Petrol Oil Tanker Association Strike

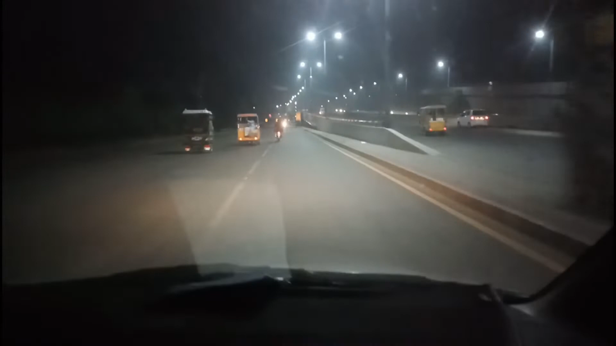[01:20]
اور یہ دو لمنے بھی بان ہوئے آ رہے ہیں ہمارا آ رہے ہیں یہ ان کے کام دیکھ لیا وہ بس کے یہ طفل پھائیں ہیں جن کا نمون ہے وہ خود پولیس نہیں کرتا ہے ہم لے جیے پھر آگے ایک اور فلائے اور ایپٹر بائپس ماشالا کافی پیارا بنویا یہ آری ہے ڈیٹ
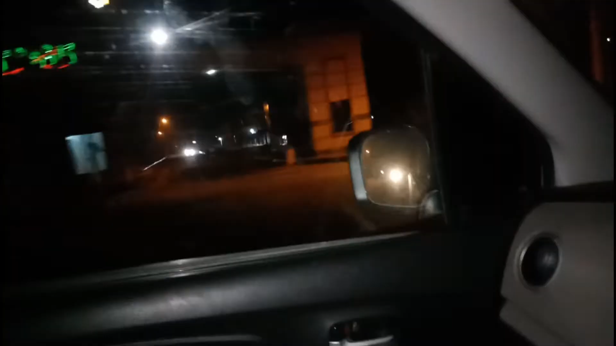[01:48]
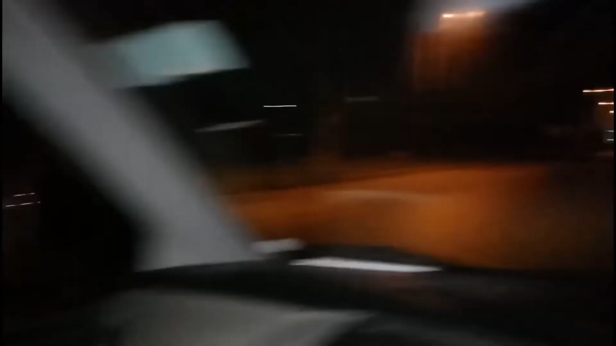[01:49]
یہ گارٹن ہمارے پیس 2 1 2 اور 3 اور یہ ہے میرا فیوریٹ پیٹرول پانپ